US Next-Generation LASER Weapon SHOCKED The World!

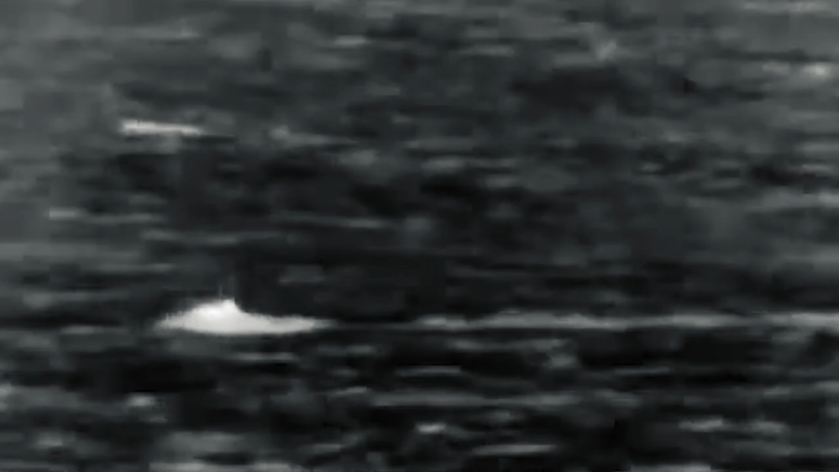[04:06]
the laser was used against motorboats of the conditional enemy,
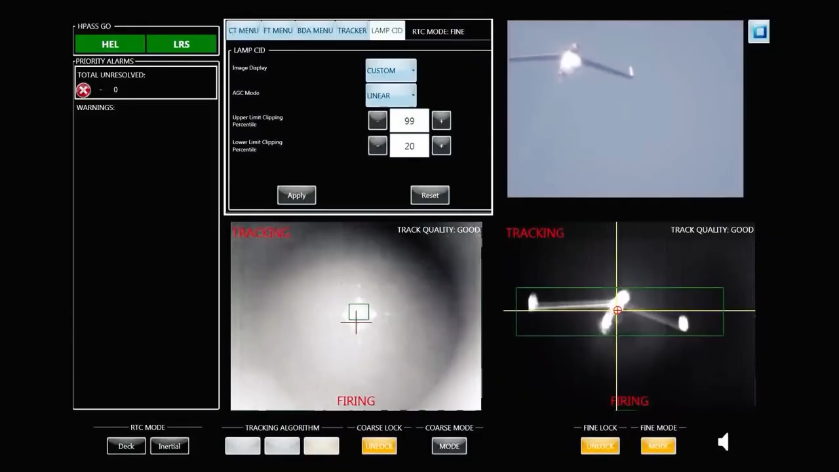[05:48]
the Lance prototype shot down several air-to-ground missiles, so that problem's been solved as well.